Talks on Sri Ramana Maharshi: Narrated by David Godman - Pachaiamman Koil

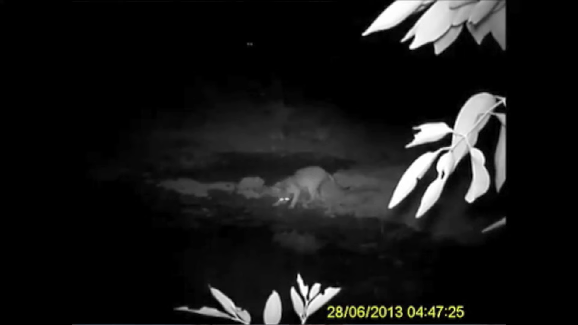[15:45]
a night-time camera trap and there are also confirmed sightings of the rusty spotted
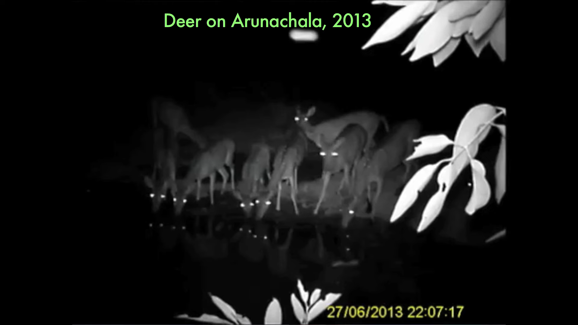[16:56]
burgeoning deer population which is eating away many of the young trees we have far too many monkeys I think a leopard would be quite at home here I've been told and I've read that